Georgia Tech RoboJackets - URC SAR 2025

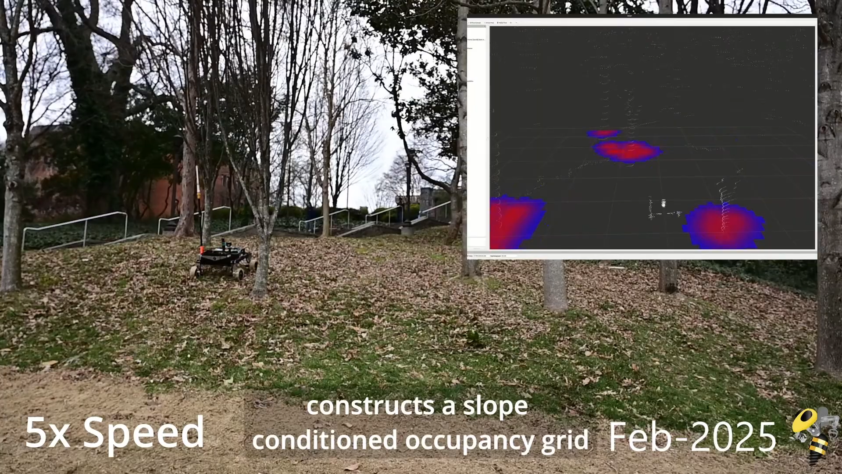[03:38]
The all-new LiDAR-based perception algorithm constructs a slope-conditioned occupancy grid from dense point clouds to predict difficulty of traversal.